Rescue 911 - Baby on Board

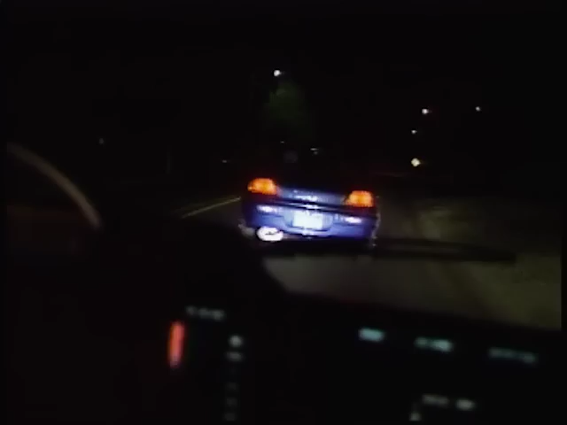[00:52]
I was on routine patrol when I observed the van,